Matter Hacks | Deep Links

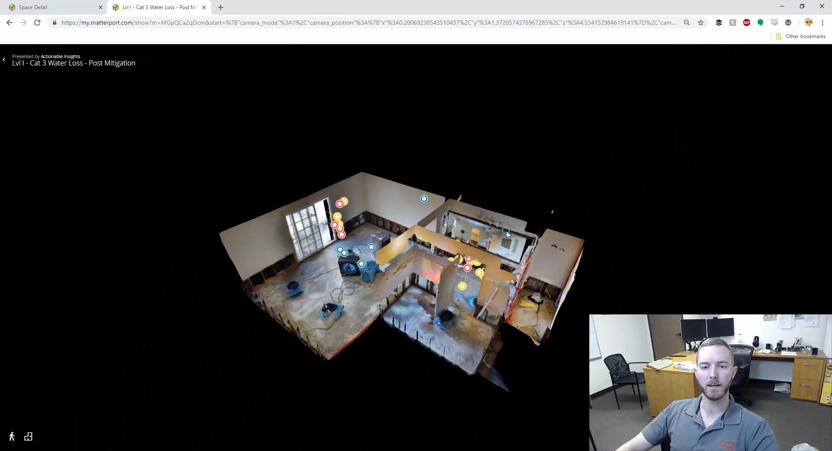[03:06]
it loads it moves and it's going to zoom in right there this is